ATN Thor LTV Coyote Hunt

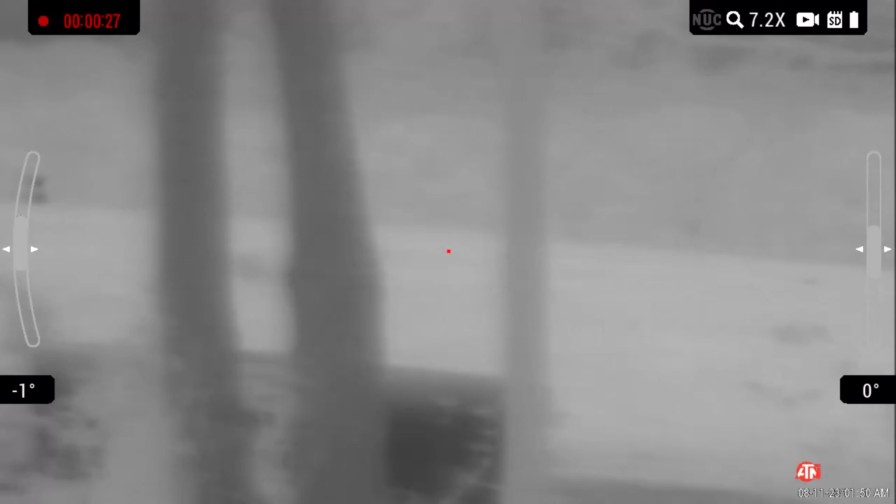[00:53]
and if i shot sometimes the cows are down in here i don't want to shoot over that hill so what i did is i i slowly moved in on them and i watched them come down over the hill now one of them broke off and went into
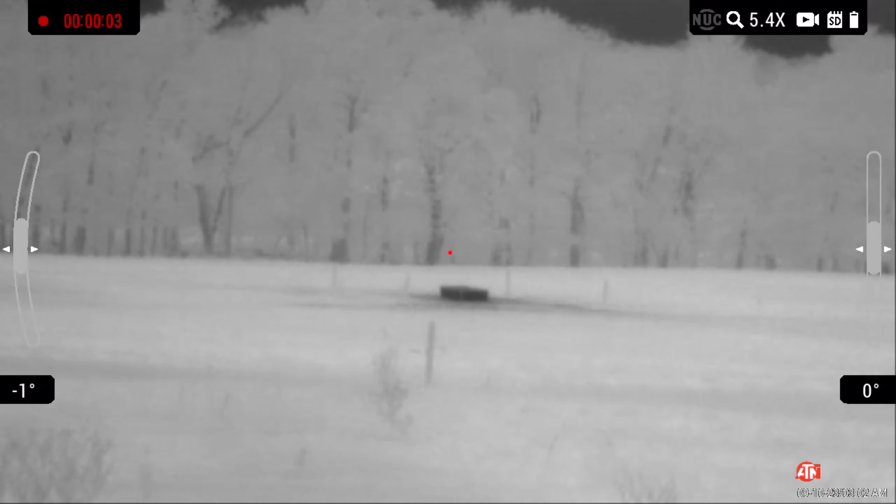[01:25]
i seen one running around i think it's a younger one but it was it was running around down here back
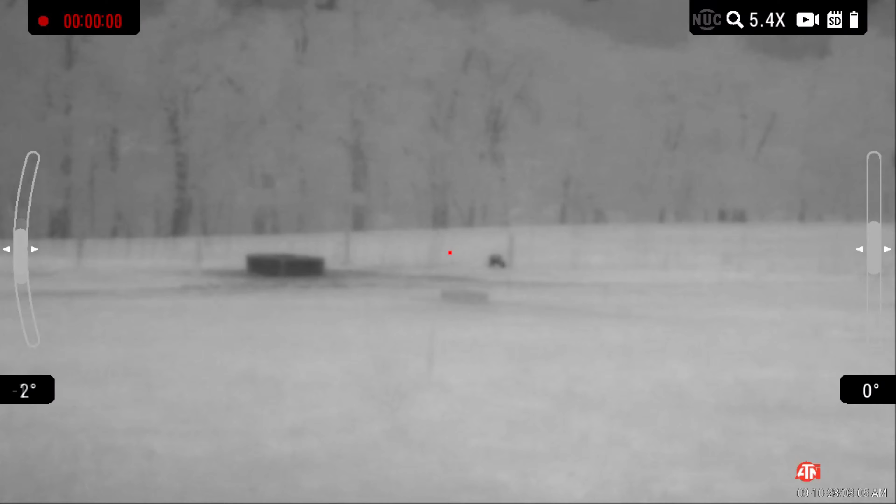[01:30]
and forth i left my collar up on top the hill and i moved down moved down to the fence row and uh things are starting to get pretty low right now so you could see really
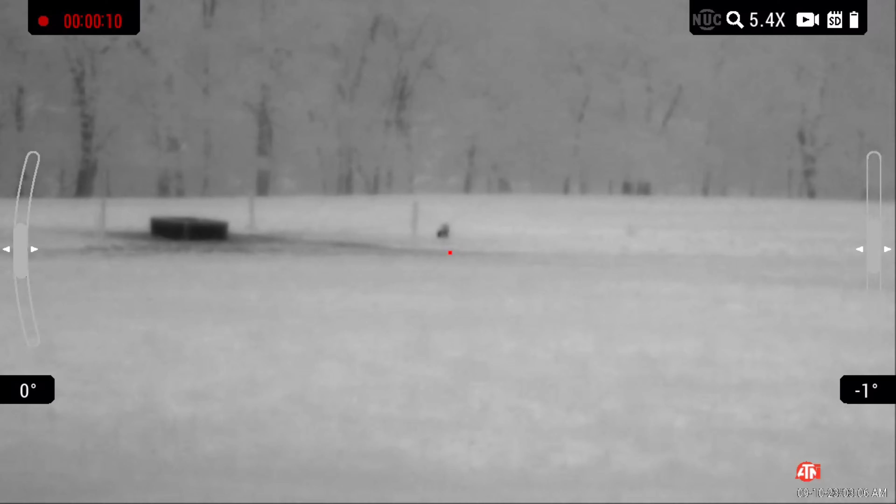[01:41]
good moved down to that fence line and did them yip house again and
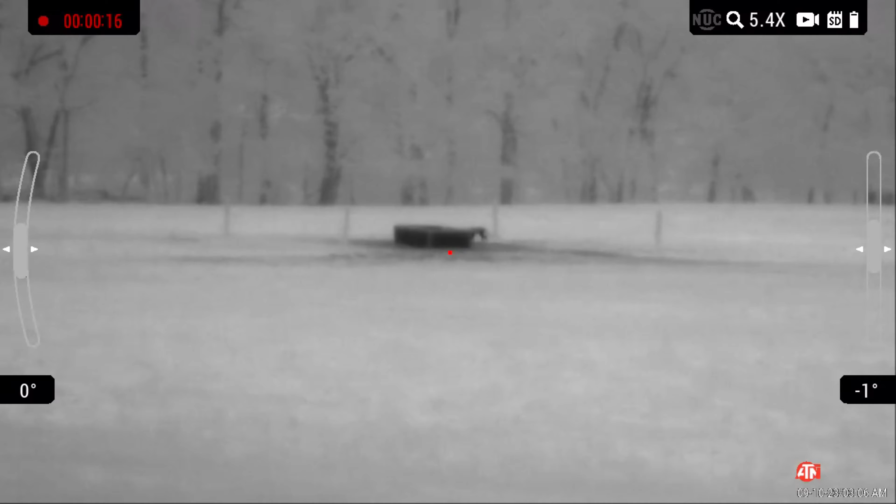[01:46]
that coyote came up here it's coming straight at this water trough there's a water trough down here and
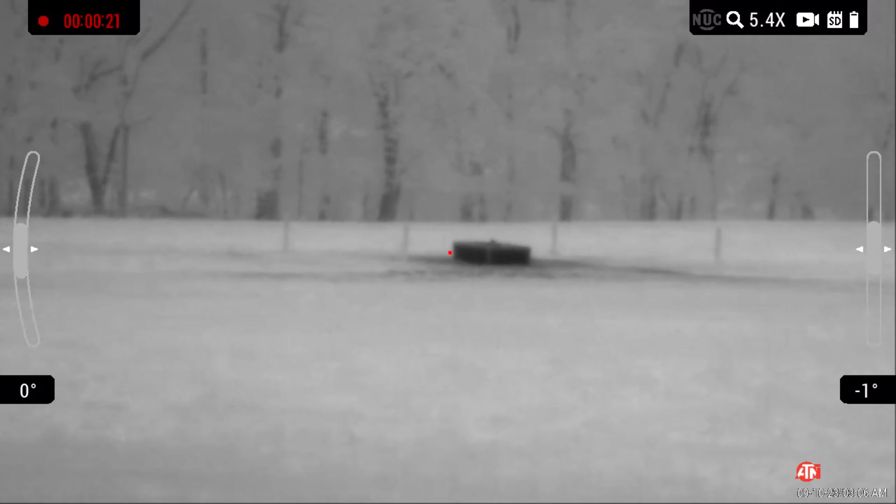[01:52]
a lot of times i'll see coyotes drink out of them and that's exactly what this one did this one came up took a drink went
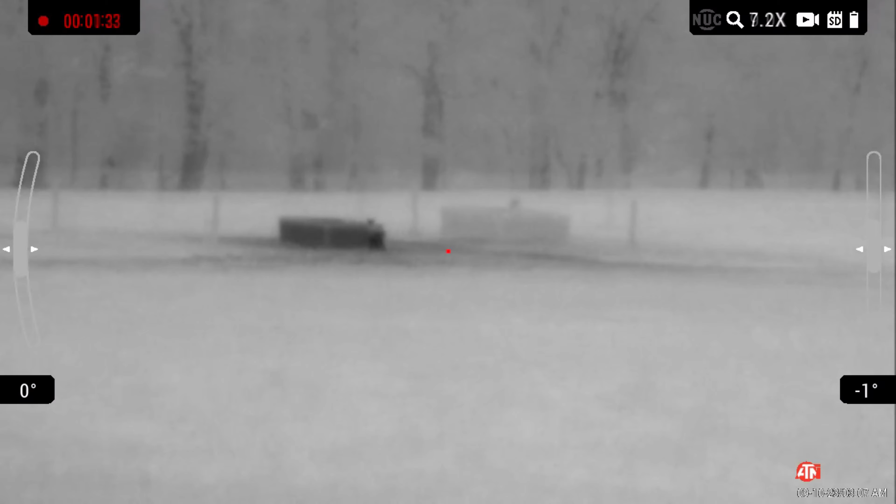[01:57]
back took another drink and then it ran ran off to the right and then it came back off to the left came
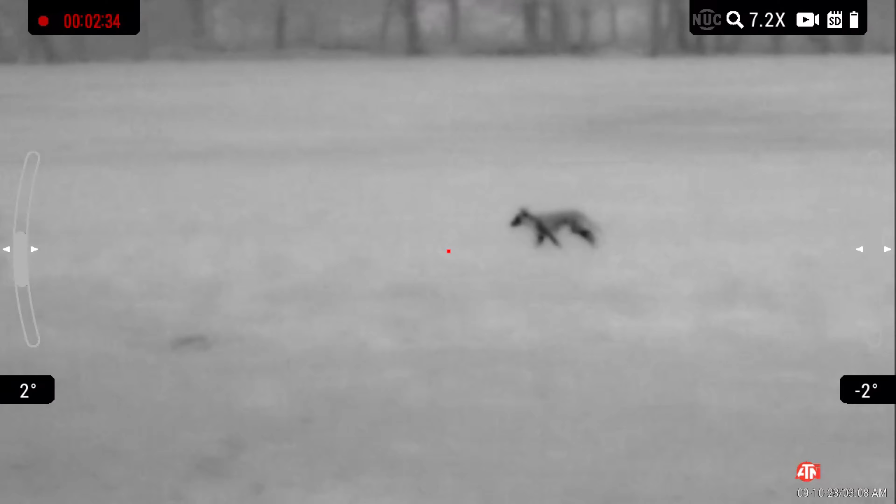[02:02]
within range i lip squeaked and dropped it i think this is number 70 for the year deer season's in we're going to start hitting the deer i'm going to go after some hogs now at some deer feeders
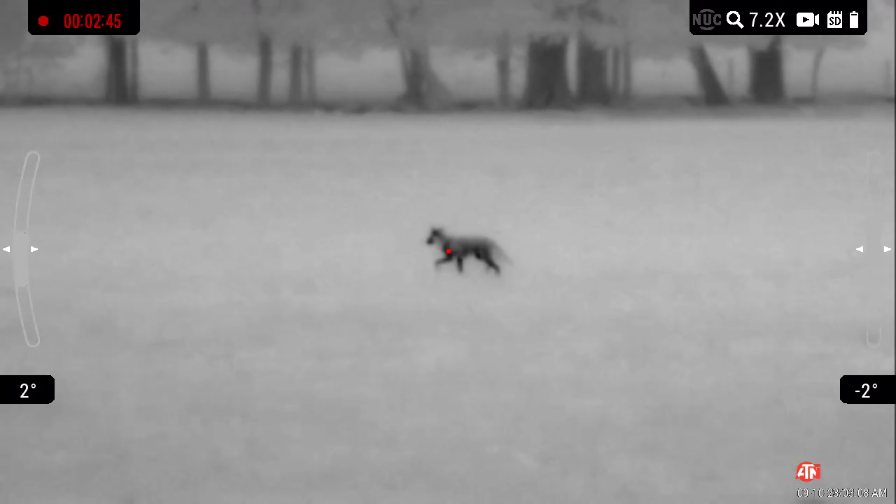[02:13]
on another piece of property and i may hit deer hunting in the morning depending on the wind direction but we're back out here at 70 got three months to go got 30 more harvests to get to get that 100 this year stay tuned